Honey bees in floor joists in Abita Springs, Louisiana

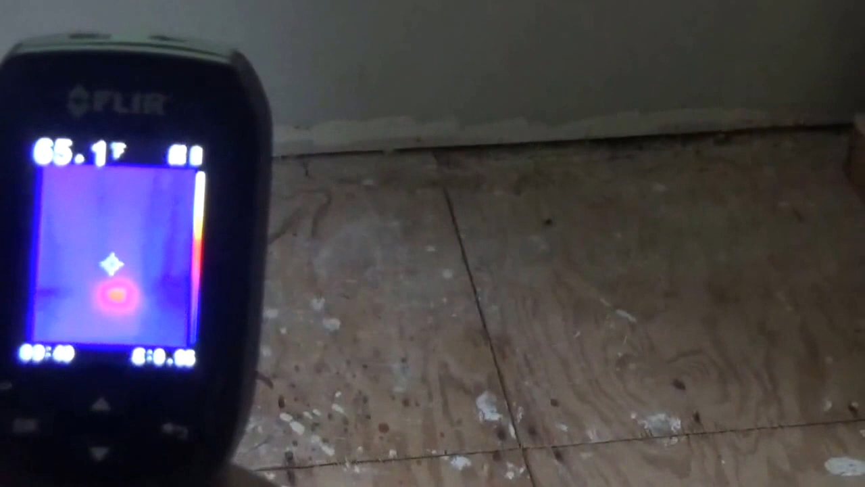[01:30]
On screen: spot 65.1°F
There's our bees, right where the laser is going to show us right where our bees are. They're right there. There you go. Right on the spot, that one little dot.
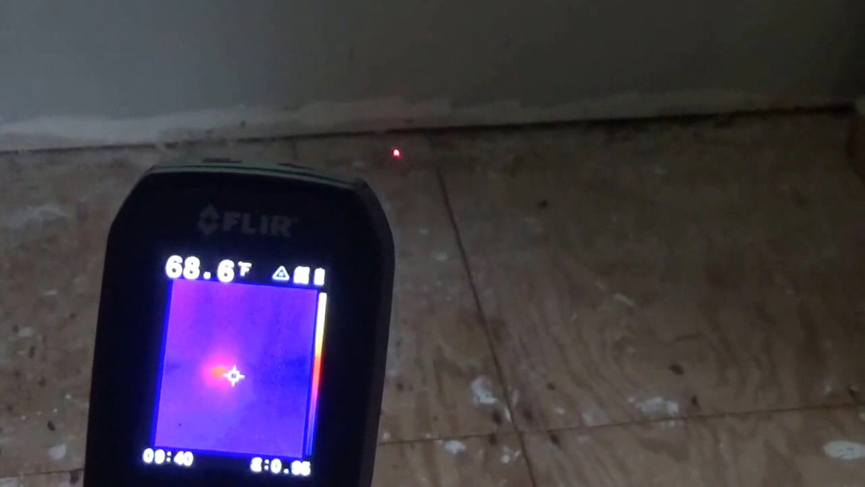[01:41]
On screen: spot 68.6°F
That's where our bees are located. How does it do that? He shows red. It's the heat. It's thermal. Yeah, it's thermal. So that's them right there. So what I'm going to do now is I'm going to lay out a little mark on the ground.